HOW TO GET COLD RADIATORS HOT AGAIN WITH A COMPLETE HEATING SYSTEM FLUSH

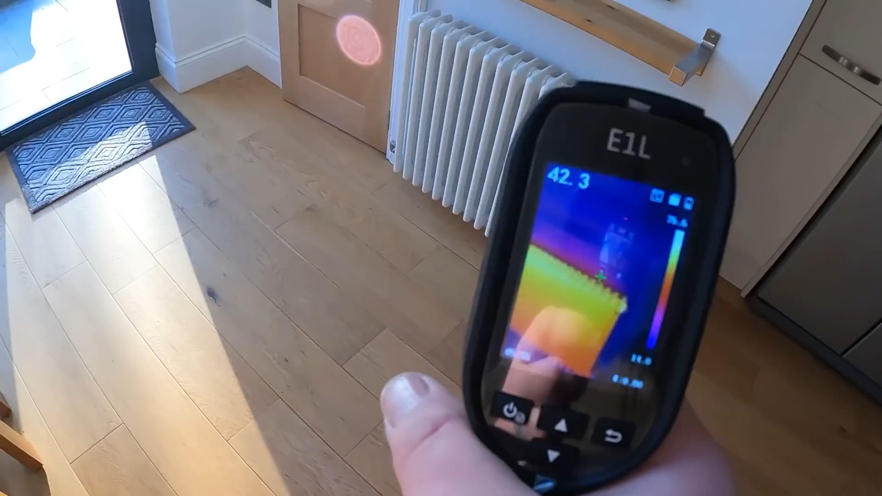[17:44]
it was you know lukewarm to touch now it's uh
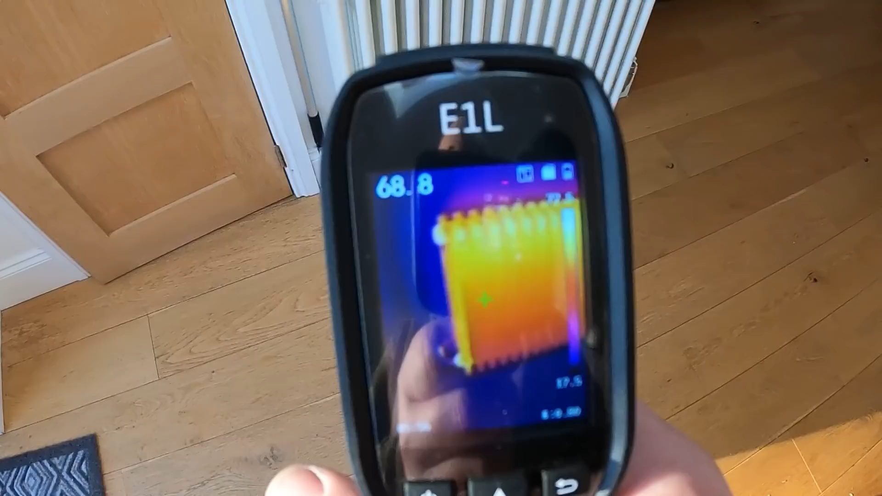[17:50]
chucking plenty out i'm really impressed with that one i'm really pleased we managed to pull that cold spot out the bottom and get that done and then as i
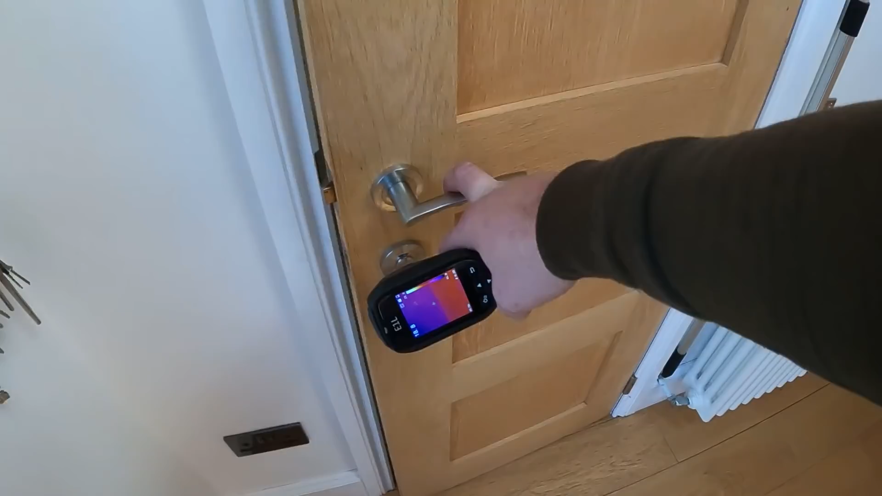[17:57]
said earlier the chrome one we can't really see because
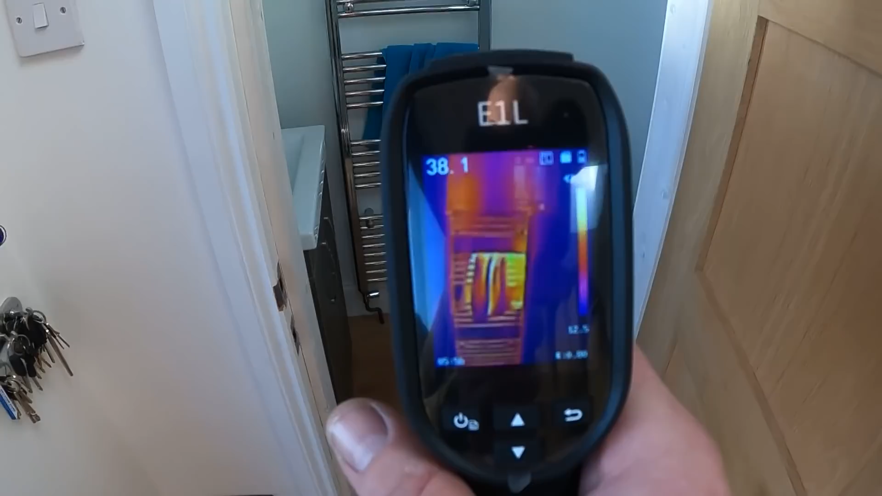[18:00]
chrome obviously reflects heat and then the last one is
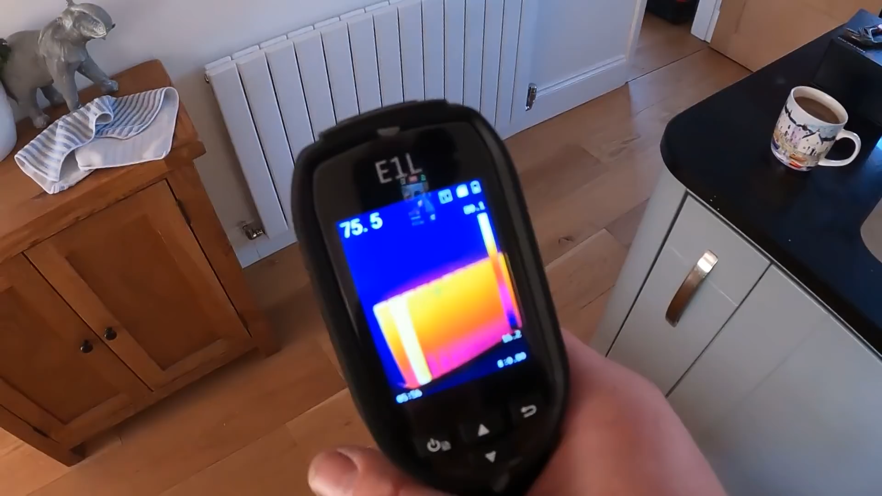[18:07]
that one we've got a random red
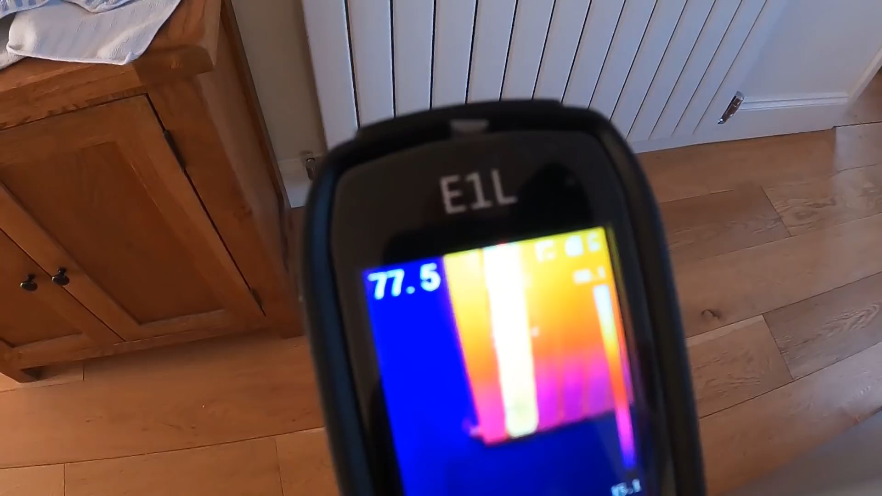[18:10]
hot panel in this one and i can't have done everything i've shut everything down to try and force heat into that one and it just seems to be a
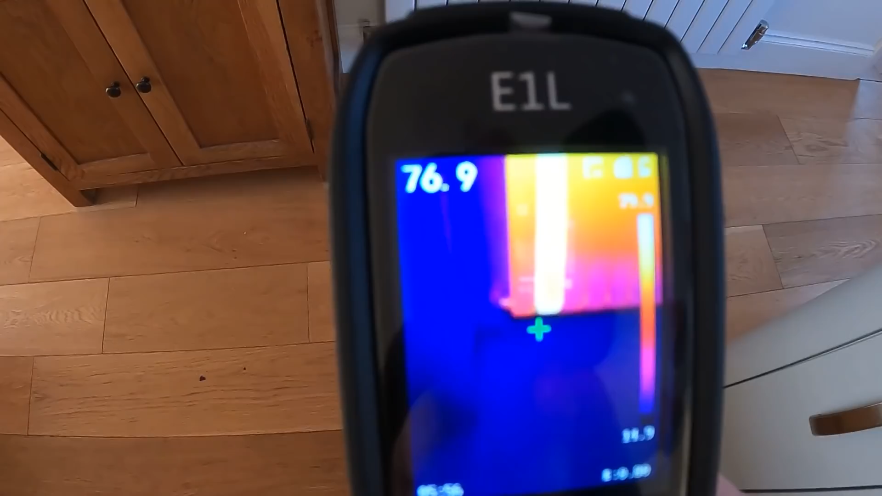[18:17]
rogue panel but it's
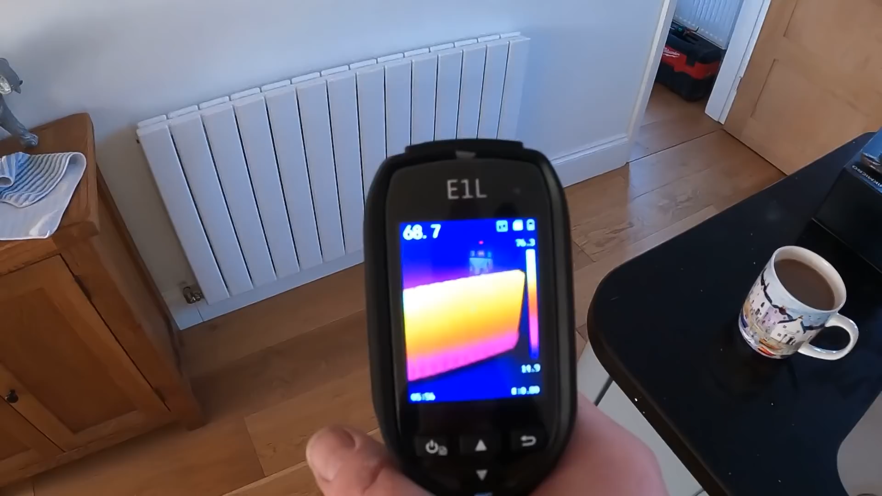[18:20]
coming nice anyway nice and even heat bar for that that red hot one